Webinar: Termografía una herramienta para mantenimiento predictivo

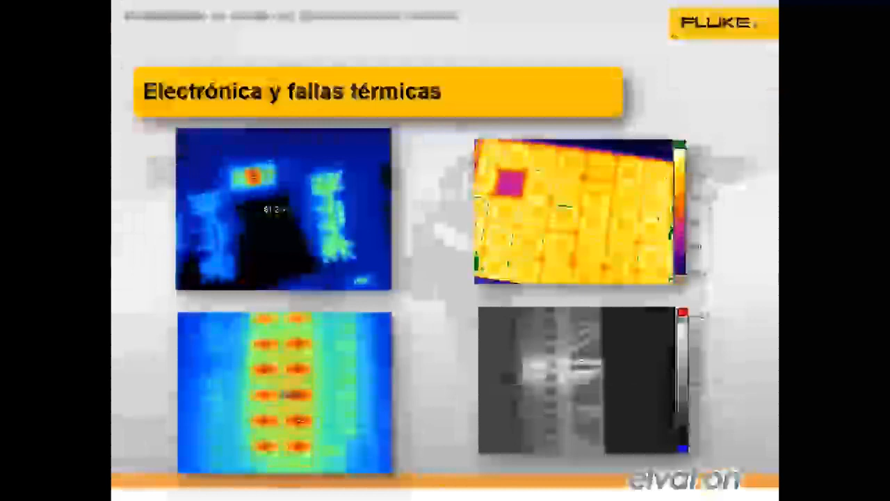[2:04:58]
electrónicas mínimo tienen que tener una resolución de 720 x 480
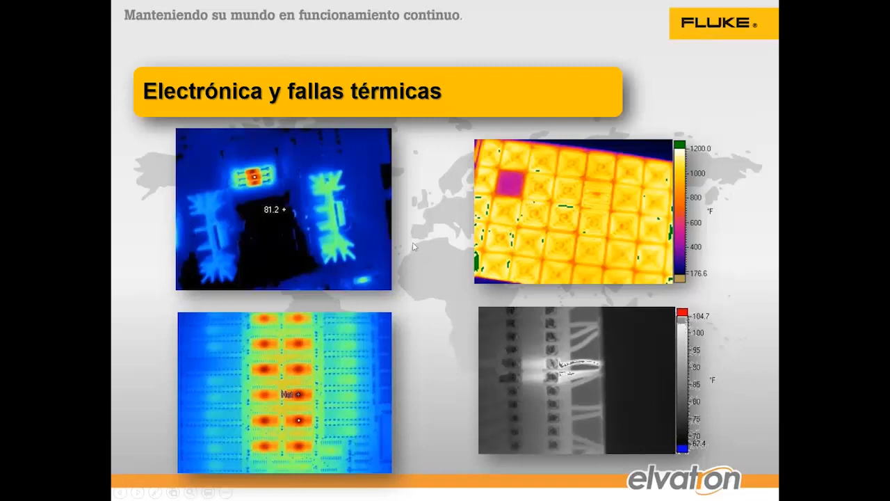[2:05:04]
píxeles para poder ver cosas tan pequeñas aquí no se necesitan lentes adicionales pero si necesitan resoluciones altas
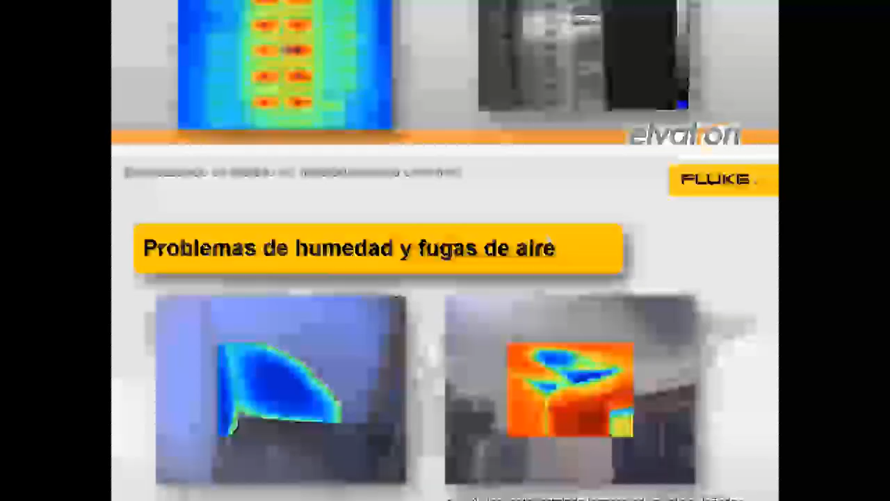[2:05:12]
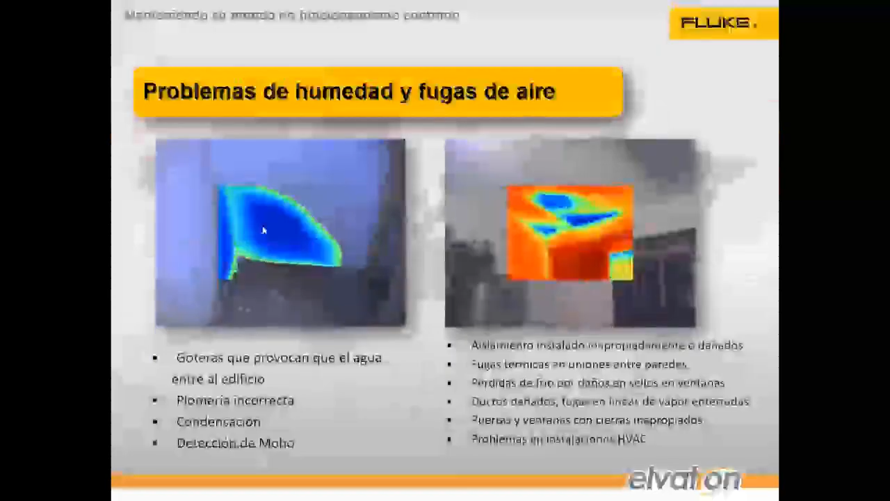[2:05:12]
otros problemas son de humedad fugas de aire vamos a poder ver
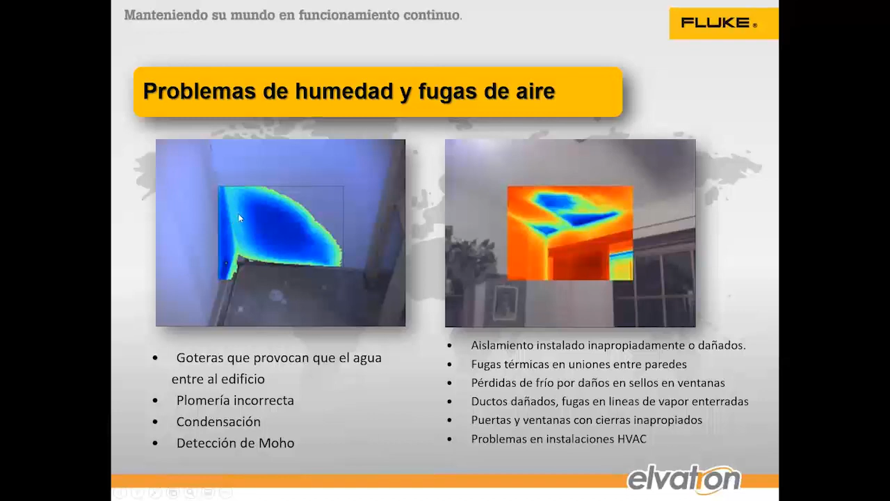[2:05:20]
espectros que se crean en superficies que pueden ser productos de alguna fuga de agua o algún problema de humedad que se esté presentando para poder corregirlo a tiempo
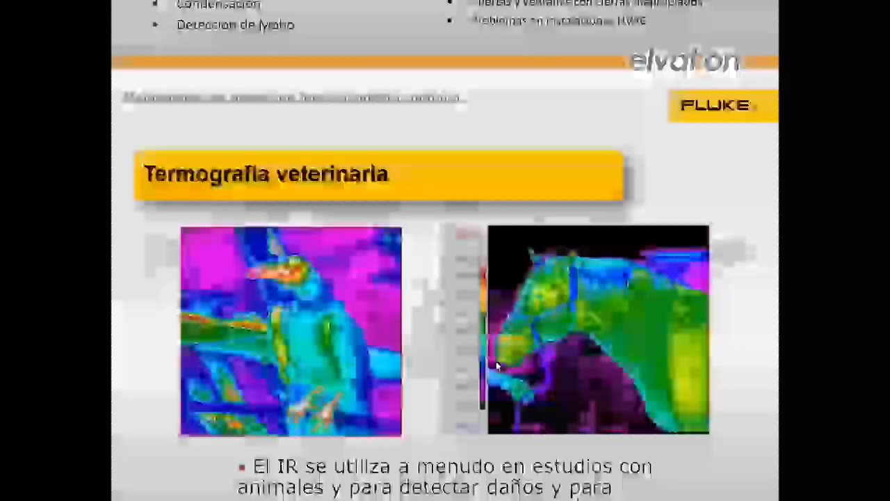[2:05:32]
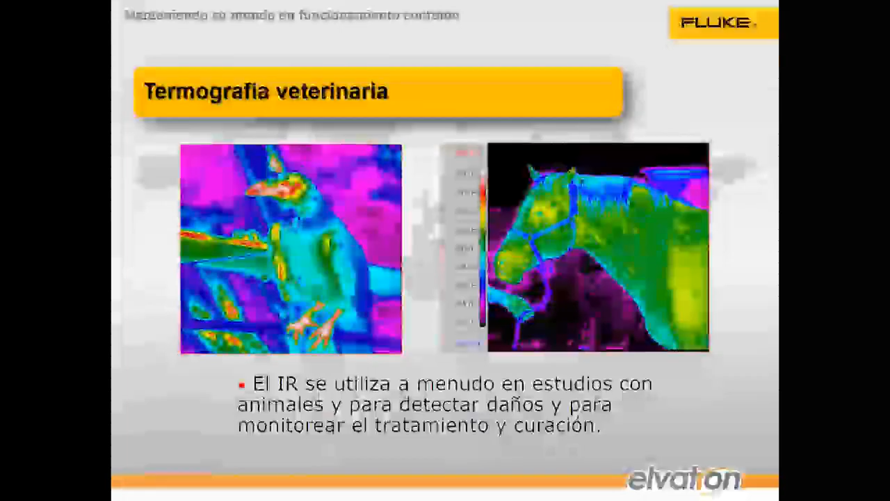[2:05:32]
vean por ejemplo termografía veterinaria se está utilizando muchísimo en
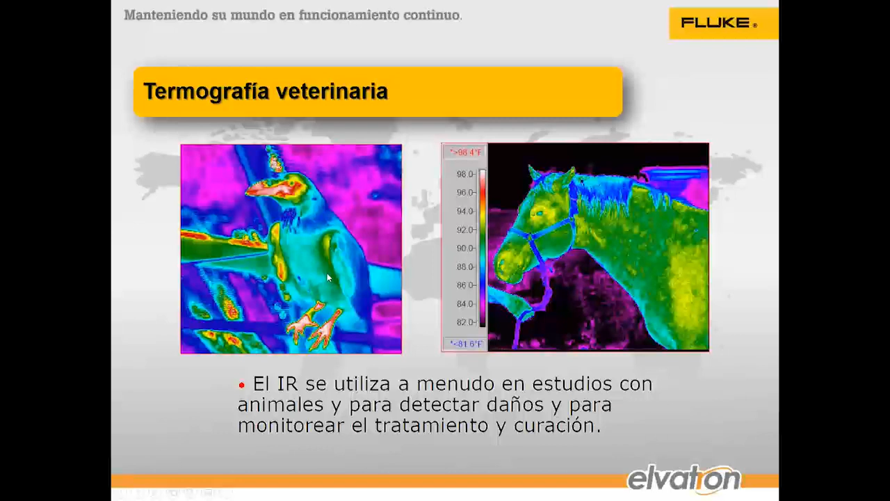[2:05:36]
animales para detectar daños o monitorear tratamientos y curaciones aquí
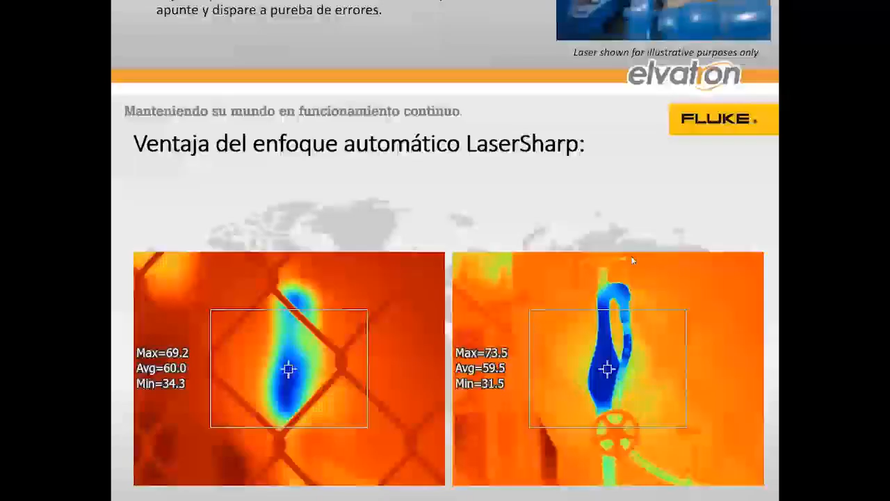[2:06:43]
yo tengo que empezar a jugar con la con la perilla de enfoque para ver el objeto que esté detrás de la malla y créanme si alguien tiene una cámara trate de hacerlo créanme que no es tan sencillo si yo tengo la tecnología laser sharp solo envío láser toco lo que está en el fondo y de una vez me lo enfoca
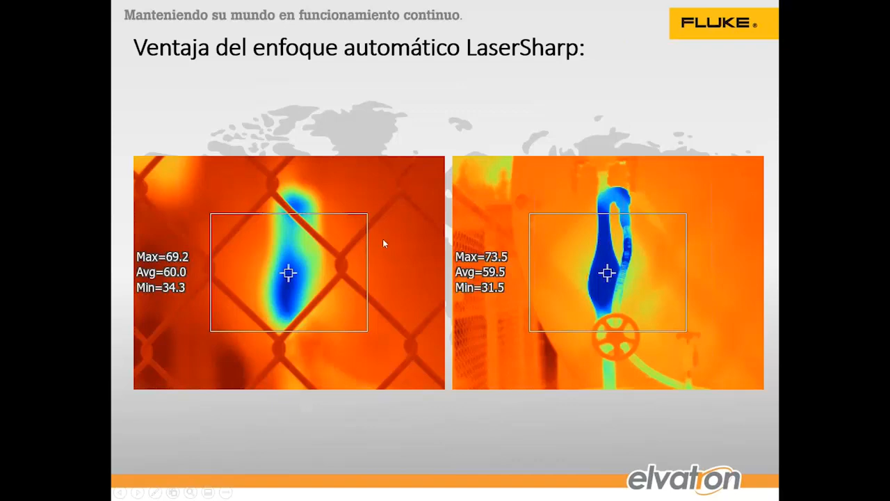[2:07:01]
ahora salió una cámara termográfica nueva que tiene resolución de 120 por 90 pixeles es la PTI 120 es una cámara muy básica como para hacer mediciones en tableros es una cámara sumamente económica y por eso ha tenido una demanda altísima en el mercado tenemos alrededor de 5 cámaras de estas en stock y esto es un bueno un milagro porque realmente es la primera vez que logramos tener en stock las últimas que hemos mandado a traer se han vendido muy rápido son cámaras